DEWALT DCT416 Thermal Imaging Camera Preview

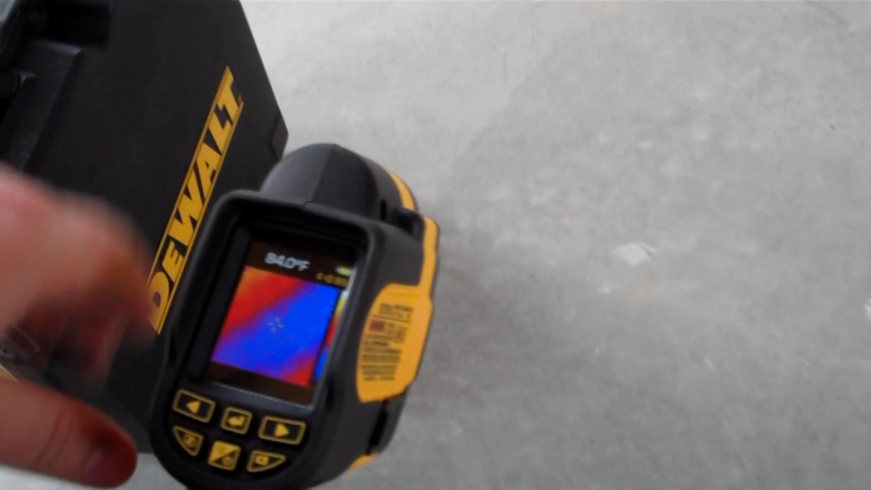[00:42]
So if you come over here and you look in this camera, I've got it set up so that we can see where the radiant tubing is. The yellow, the bright yellow and the red indicate the hot in the floor where the tubing is. If I come across, you can see a cool spot. There's no tube there.
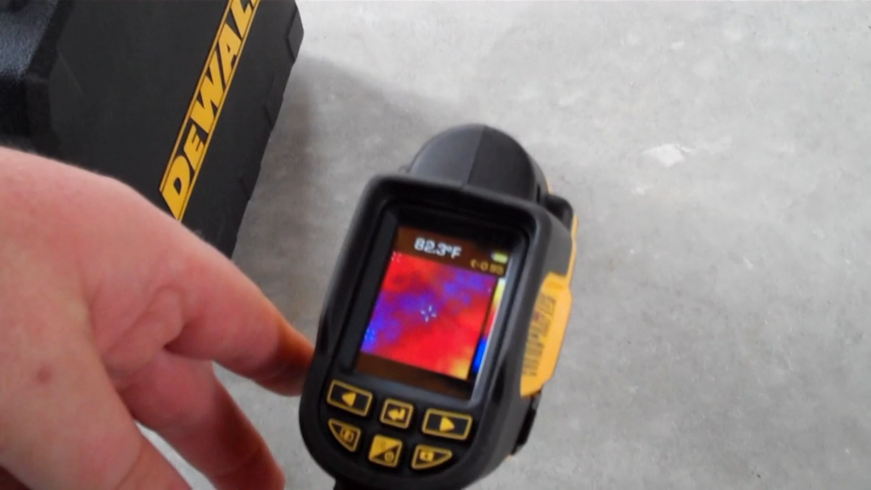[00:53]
On screen: spot 82.3°F
You come across again, we've got a hot spot.
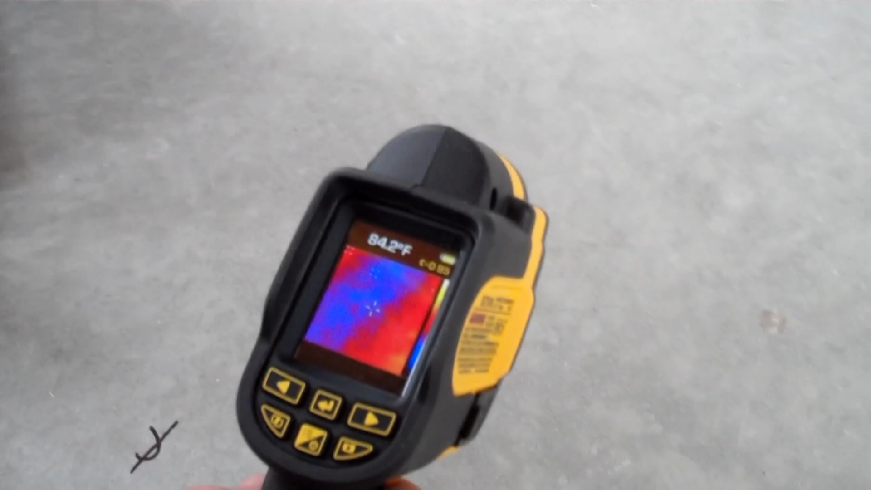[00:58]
On screen: spot 84.2°F
Keep coming across this floor and we're going to go from cool to hot.